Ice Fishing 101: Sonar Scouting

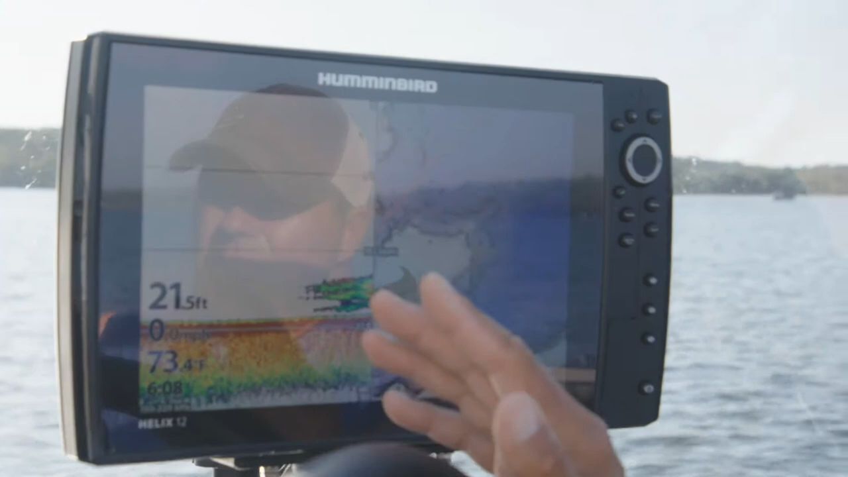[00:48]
On screen: water 73.4°F
I'll use my sonar unit and of course I'm looking for simple changes I mean simply put fish like to be around things in the
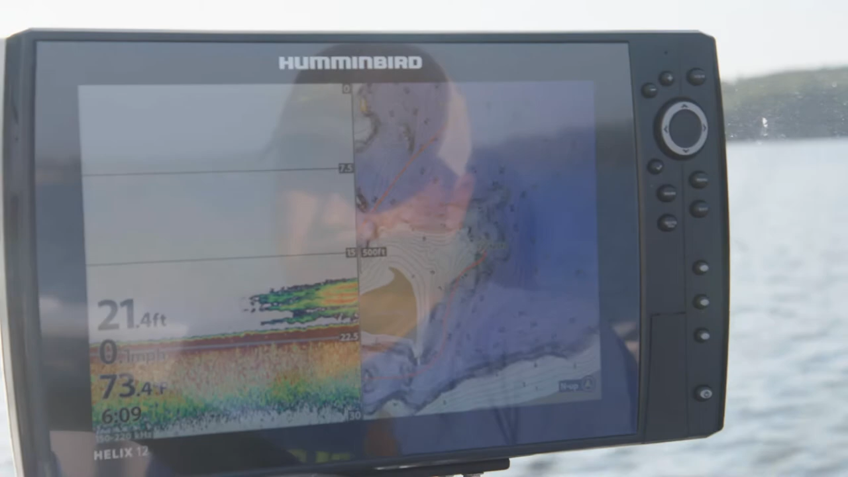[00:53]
On screen: depth 21.4 ft, water 73.4°F
summer that might be a change in the depth it might be a change in the bottom structure for instance going from a sandy
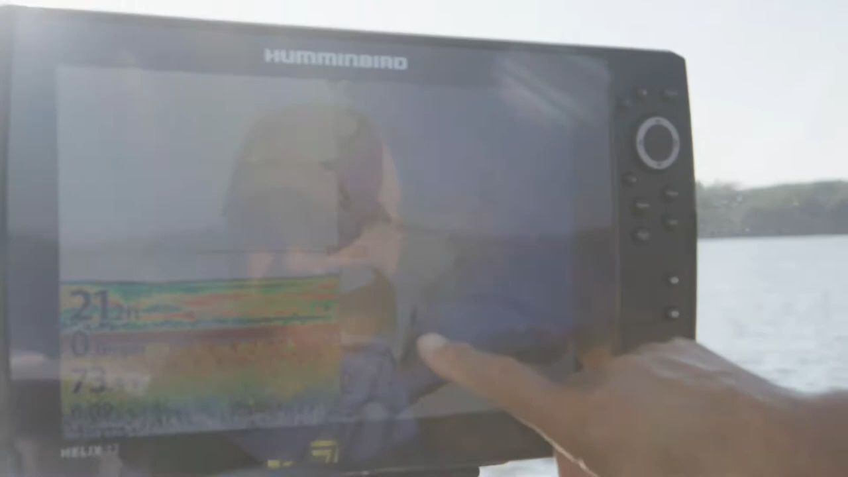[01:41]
either getting shallower or deeper and what I noticed on this particular spot is
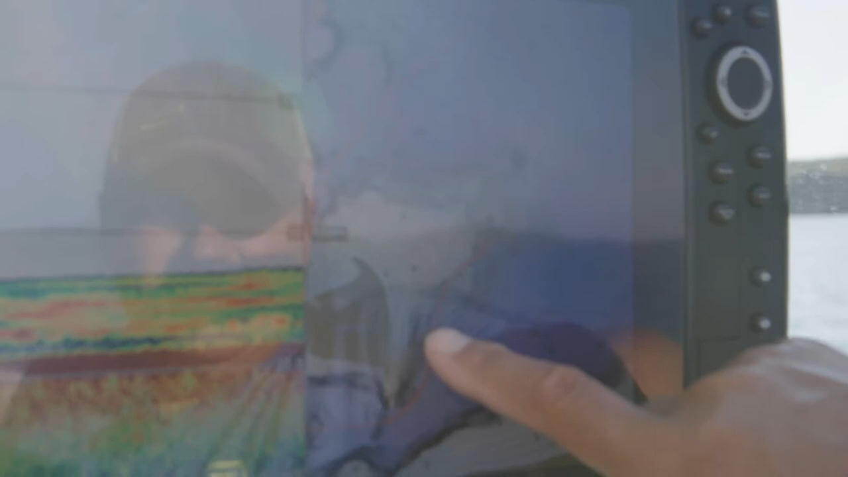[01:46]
that you've got some areas that bump out just a little bit and I look off the tip of this and I see this I'd
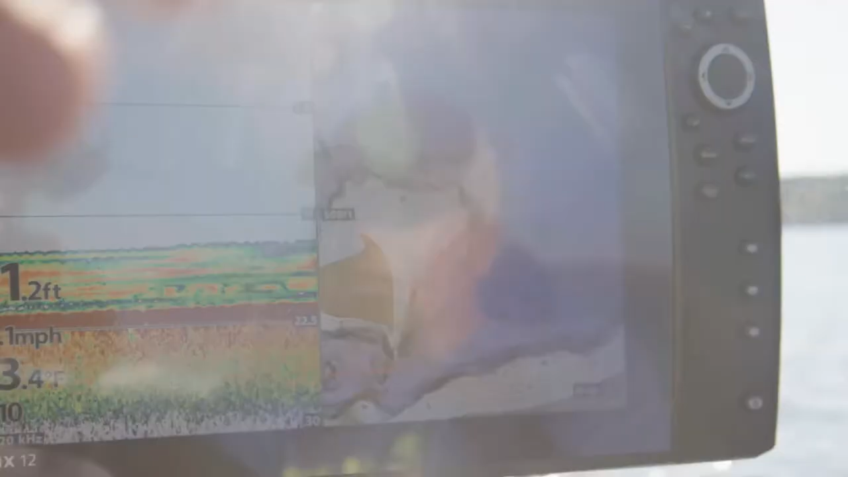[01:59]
there there might not be any fish on it right now but
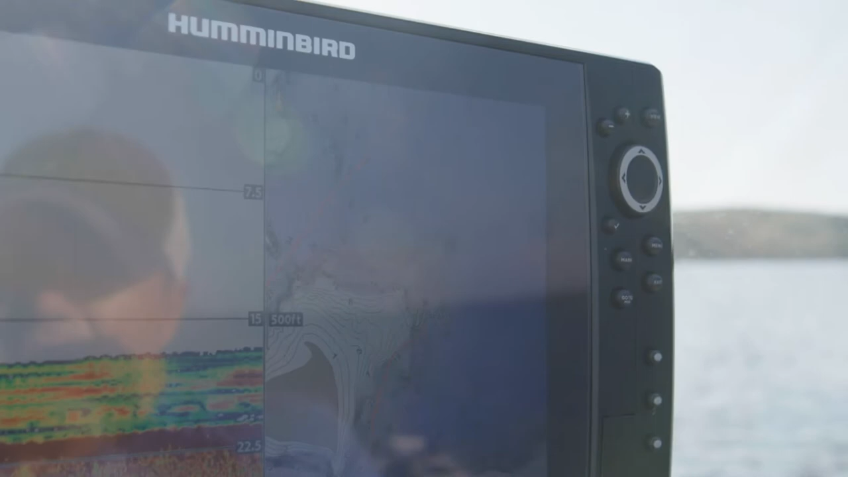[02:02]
that's an area that I definitely like to check out in terms of if there's weeds there what type of weeds they are what the
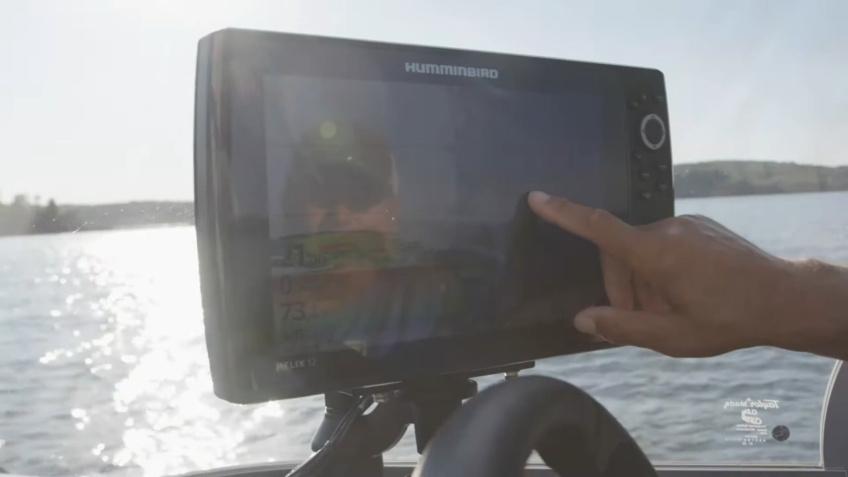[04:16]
I've got that drop in that that underwater point coming out here I might walleye fish
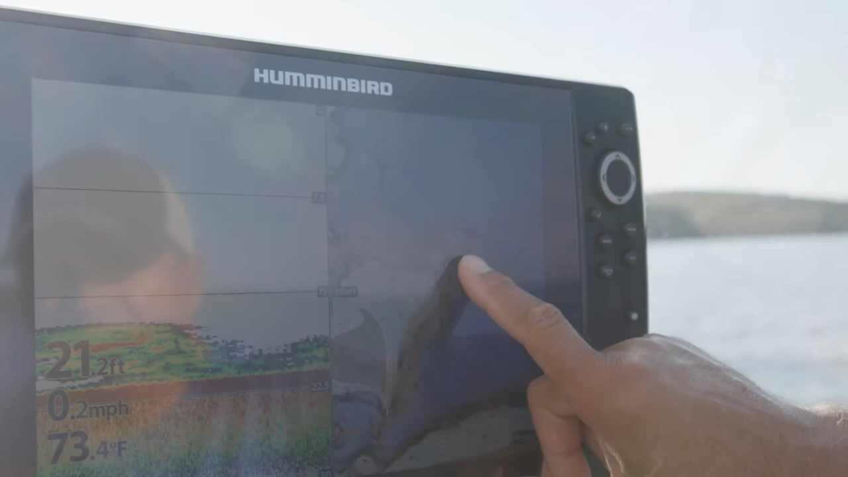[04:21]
On screen: depth 21.2 ft, water 73.4°F, speed 0.2 mph
that area but it might not be my best choice for pan fish for instance I might
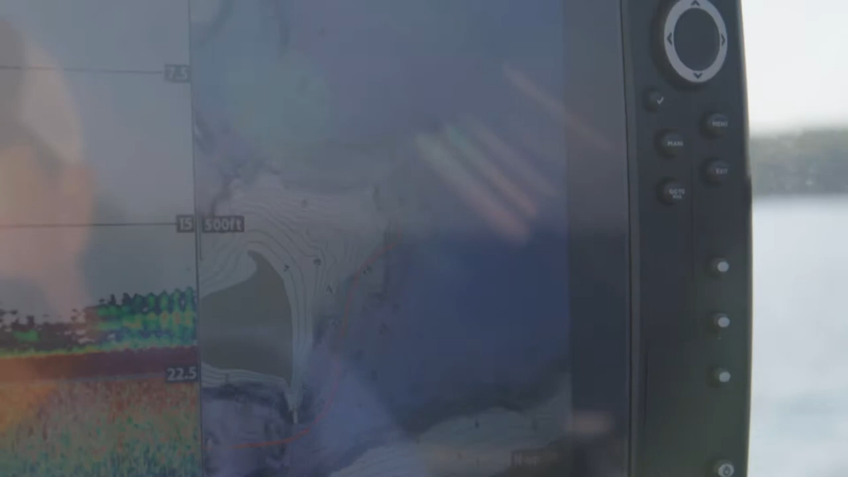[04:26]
be looking at a shallow flat that has a gradual drop off or even
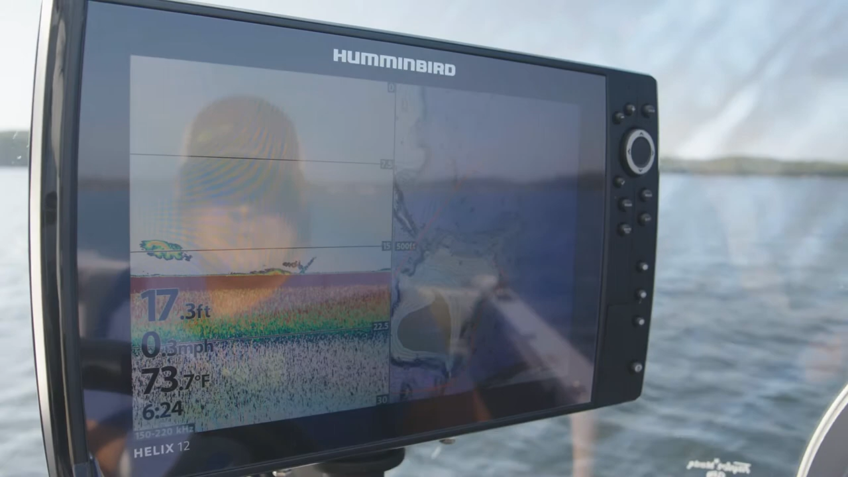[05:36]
On screen: depth 17.3 ft, water 73.7°F, speed 0.3 mph
so now I've actually landed on this little finger that sticks out that we wanted to check out if it's a good area for walleye fishing through the ice and what I've discovered is that we've got a fairly hard bottom we do have a little bit of vegetation out there it's hard to say whether or not that will still be around in
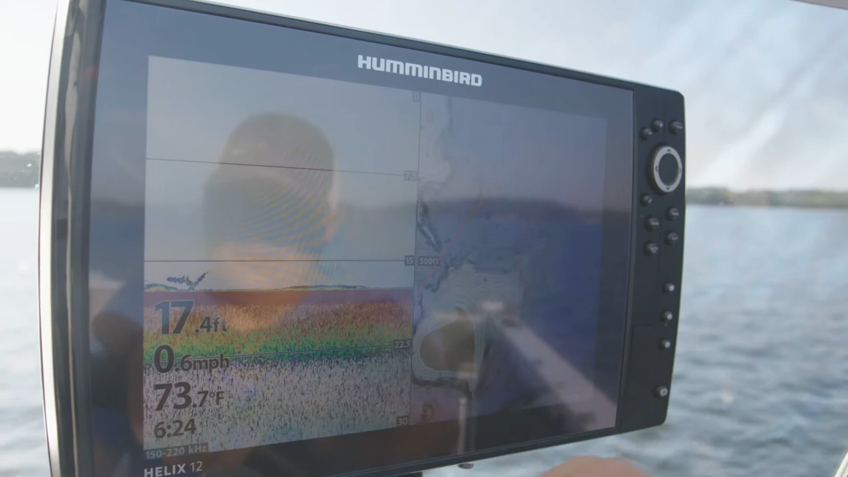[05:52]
On screen: depth 17.4 ft, water 73.7°F, speed 0.6 mph
the winter but I do see when it starts to get just a little bit shallower we've got some really nice vegetation that grows and weeds will grow out to a certain point
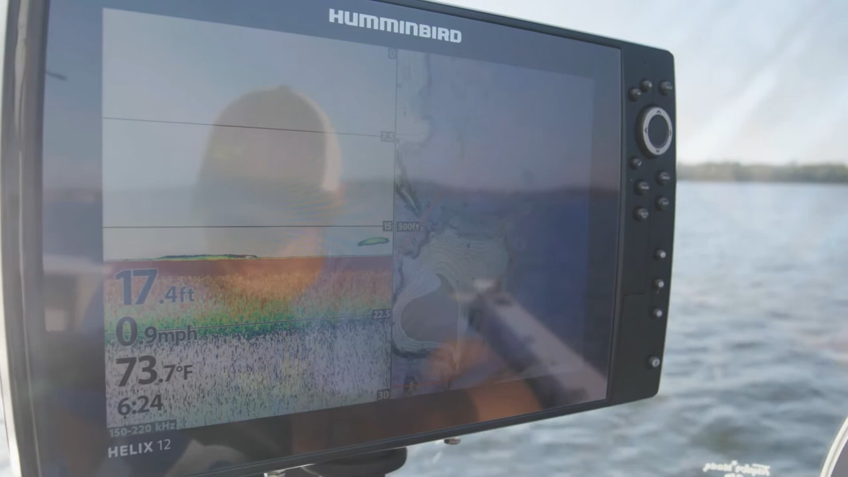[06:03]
On screen: depth 17.4 ft, water 73.7°F, speed 0.9 mph
it's all based upon light penetration because a weed is just it's just another plant it needs soil and water and sunlight and as we start to get to a certain depth we'll start to